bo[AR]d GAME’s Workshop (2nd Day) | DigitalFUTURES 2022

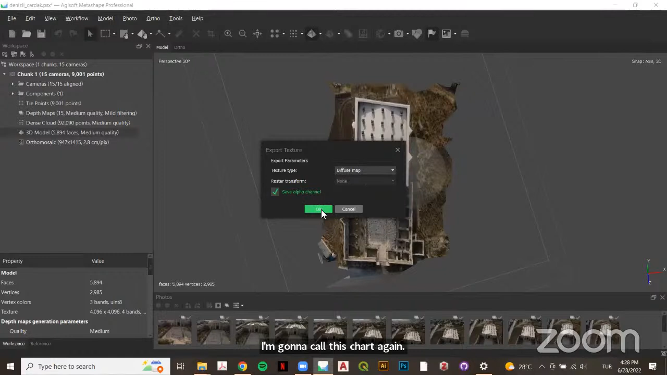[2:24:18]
So I'm gonna click okay. Here it is. This is not a model, as you know, this is a texture.
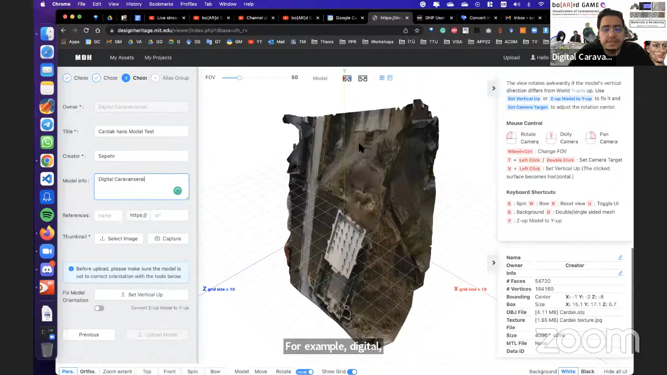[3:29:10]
And actually, before I go to thumbnail, I have to say this model right now is not in the right
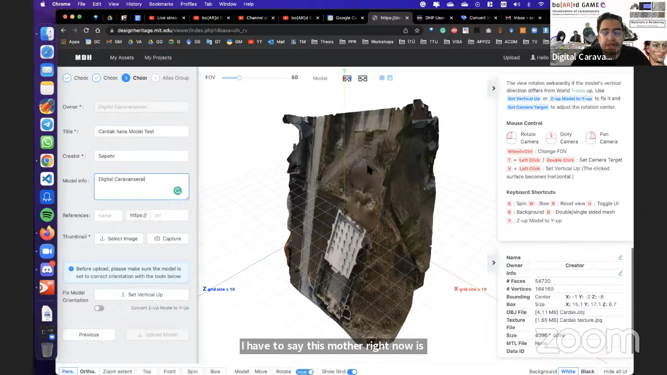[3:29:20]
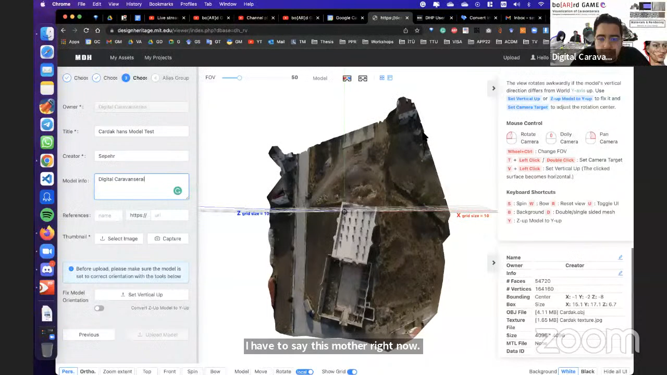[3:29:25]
direction. Yeah, exactly.
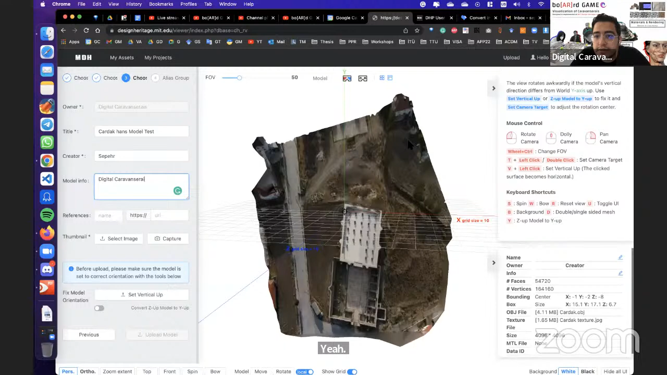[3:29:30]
In not right direction. We have to change and rotate it.
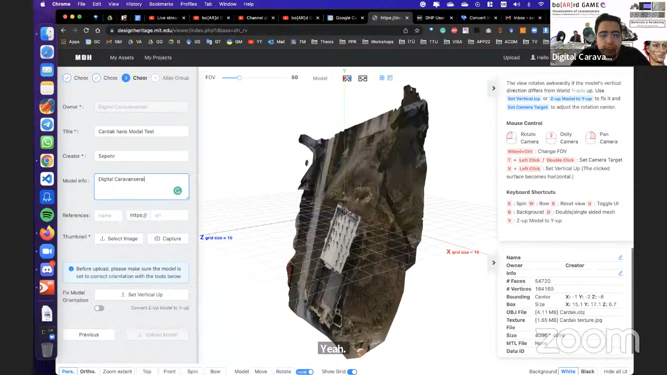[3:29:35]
So easily we can move it up a little.
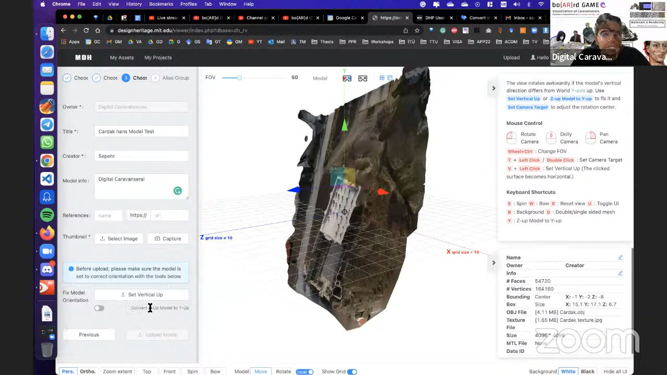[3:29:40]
And you can use the convert Z up model to Y up. You can use it to make it easier.
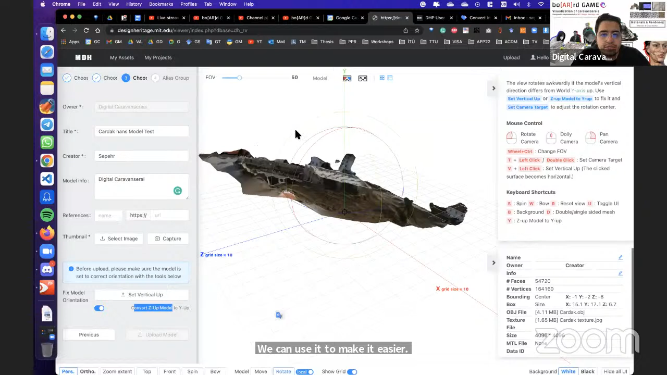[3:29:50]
And now we can rotate it a little.
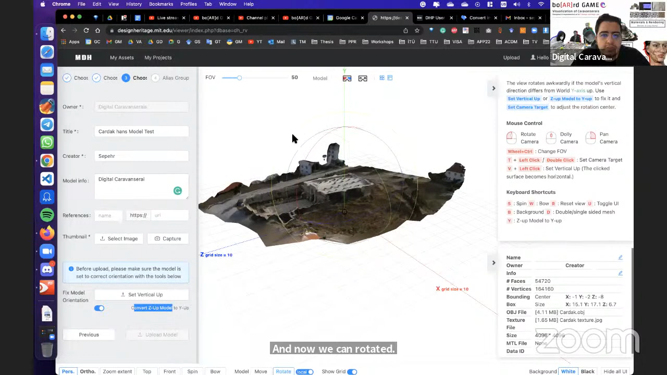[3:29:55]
Or you can,
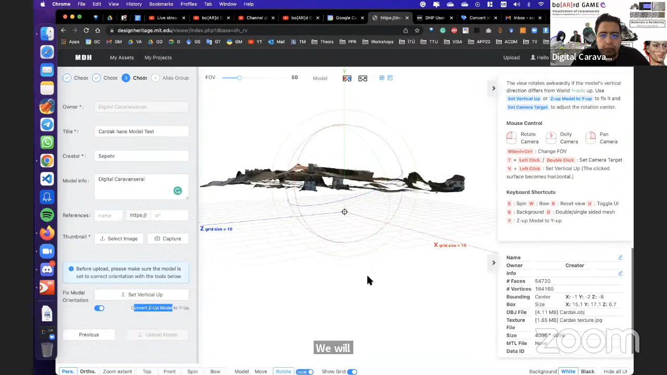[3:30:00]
yeah, that's almost done. It's just a test. And you can use this kind of, the UI part and check them here. So
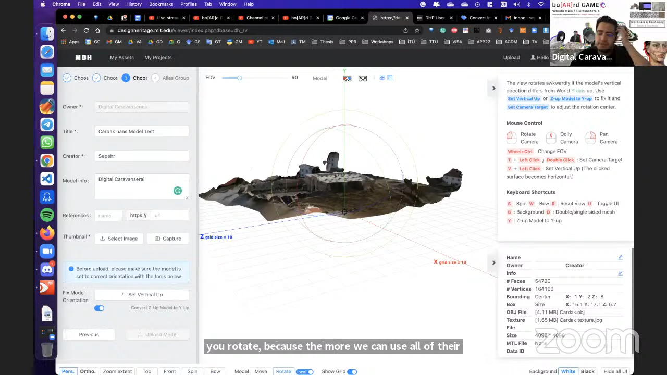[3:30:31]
we use the rotate, we use the move, we can use all of the buttons from here, and we will use just rotate and move.
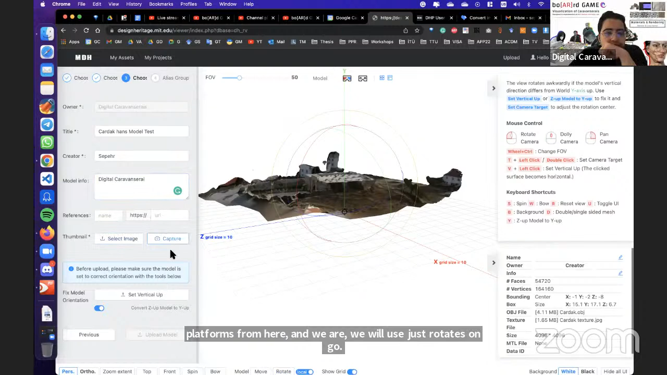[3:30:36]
So for here on thumbnail, it's better to just capture here's image.
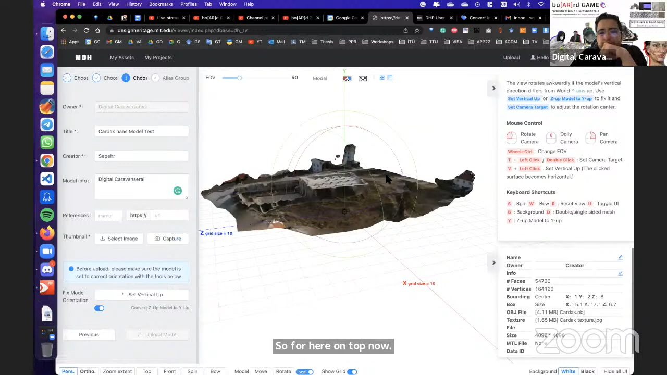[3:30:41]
If you just click on capture, the system will automatically capture the preview of the model to here,